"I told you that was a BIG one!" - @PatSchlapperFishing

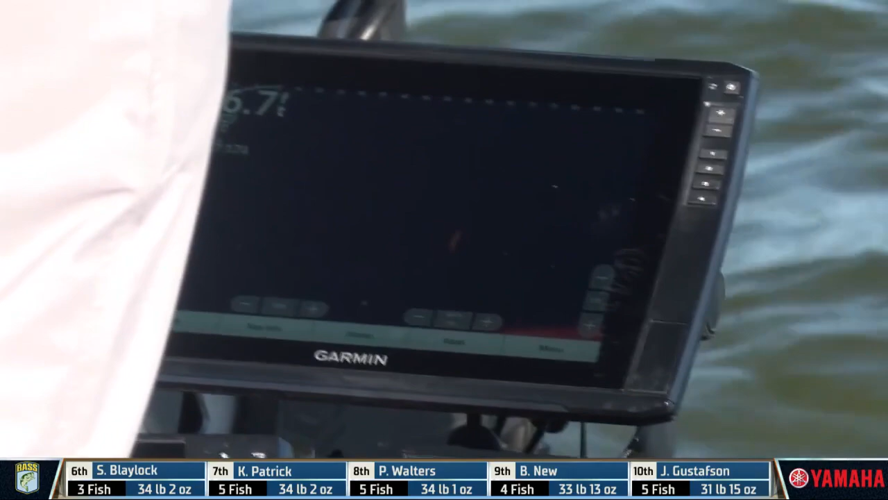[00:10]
It's not acting like a bass. It's moving too slow, but.
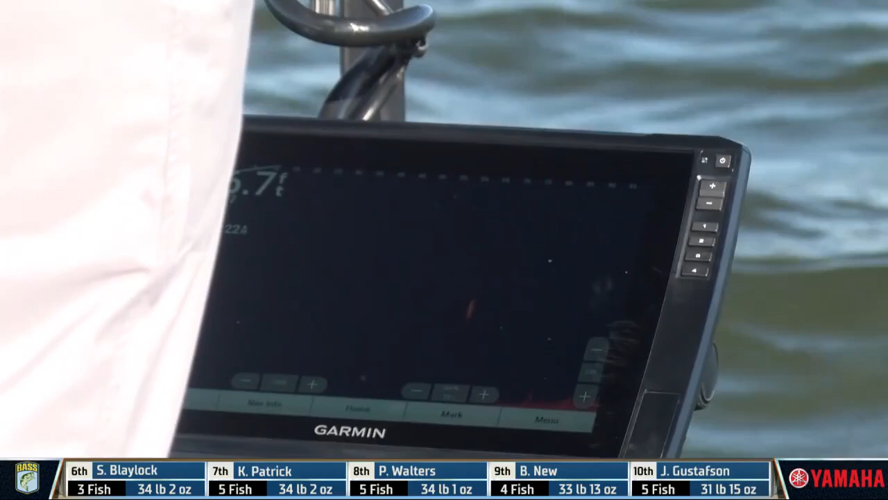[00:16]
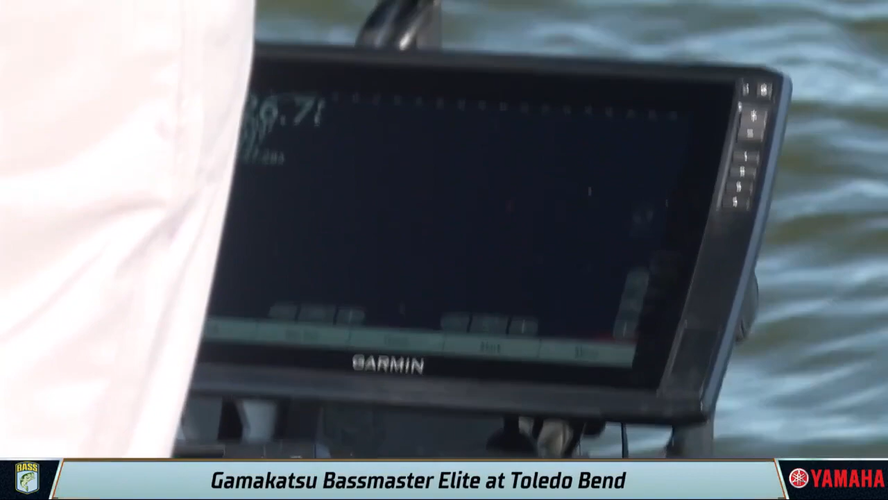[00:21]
We're gonna find out. There's no way that's a bass.
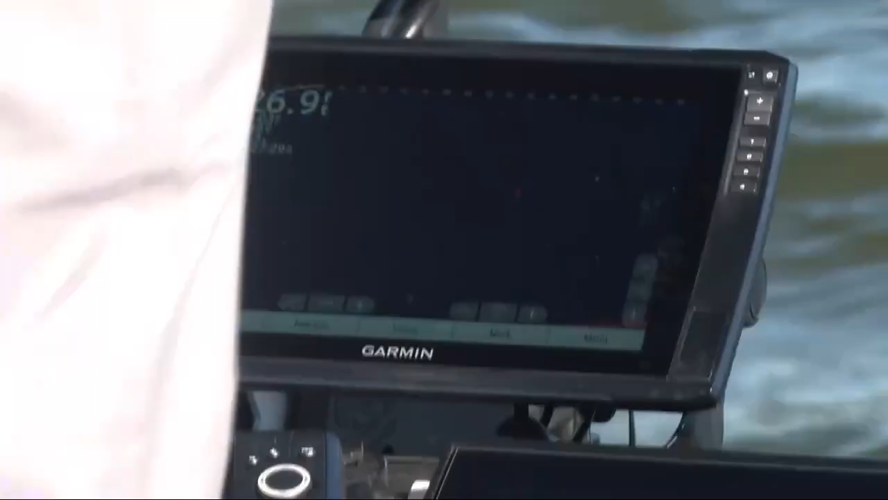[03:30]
Just keep your eye on it, wait for it.